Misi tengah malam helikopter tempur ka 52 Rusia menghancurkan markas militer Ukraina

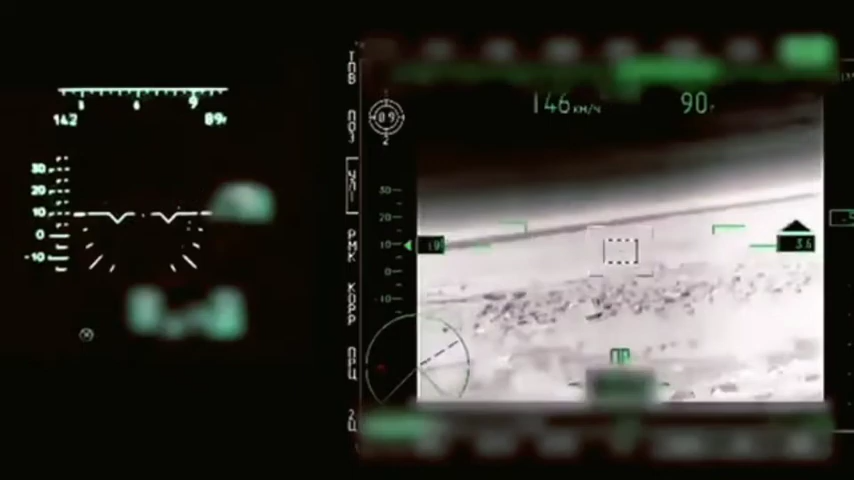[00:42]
Ka-52 Melakukan penerbangan rendah Untuk melakukan misi penghancuran Anti pesawat dan kendaraan lapis baja Dengan peluru anti tank kendali
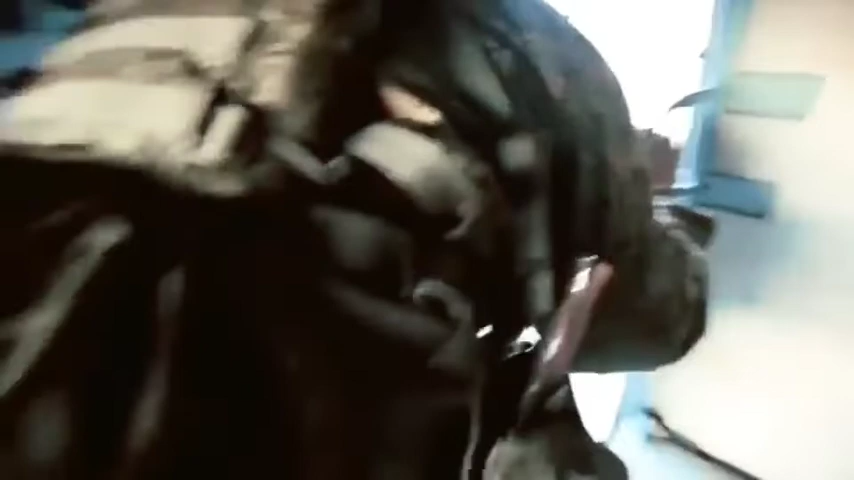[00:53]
Penerbangan helikopter tempur Selama operasi militer khusus ini Melakukan misi
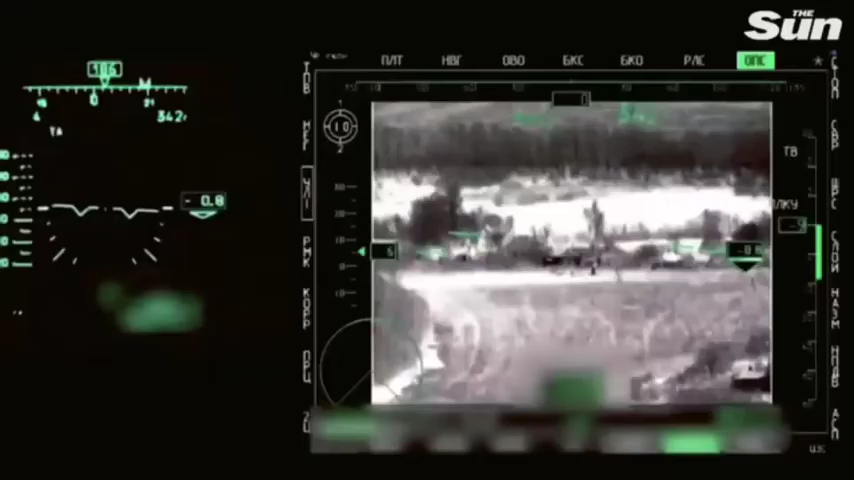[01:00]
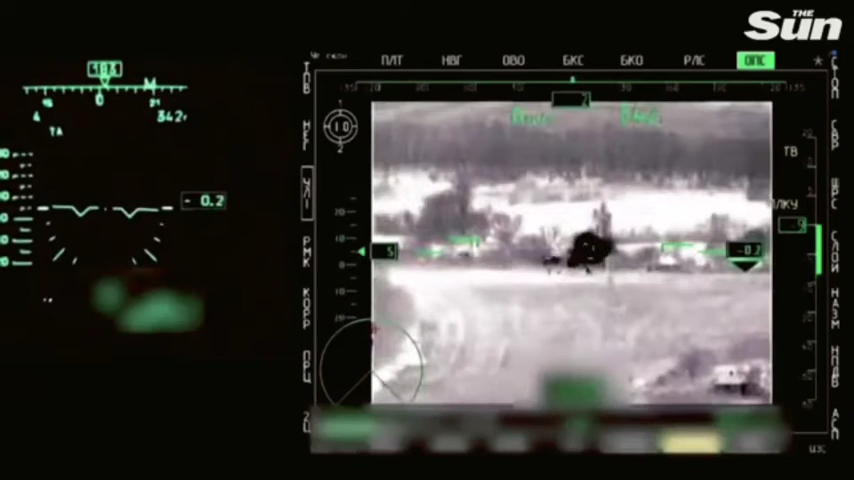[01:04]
Melakukan misi pengawalan kolom lapis baja Menghancurkan